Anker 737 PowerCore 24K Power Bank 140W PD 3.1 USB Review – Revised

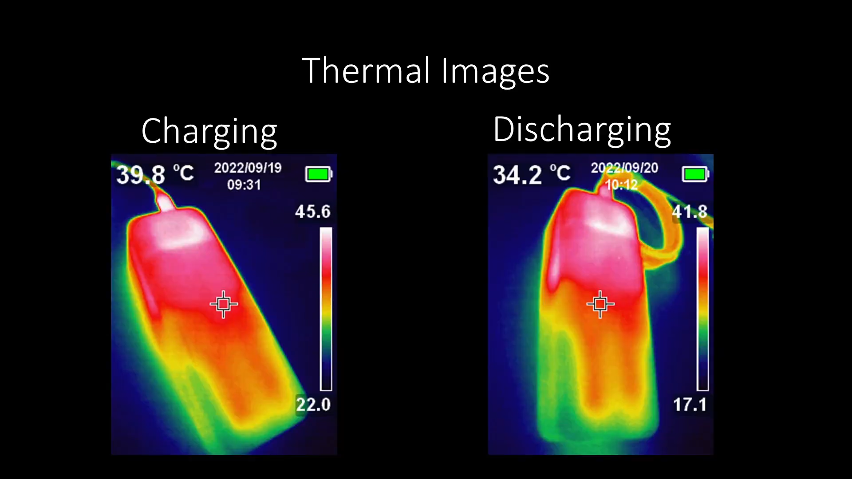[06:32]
The thermals on this power bank during both charging and discharging stayed fairly stable, around 45 degrees C on the outside. But I did get an overheating warning while pushing this adapter with the 140 watt mode and had to wait about an hour before I could use the adapter again.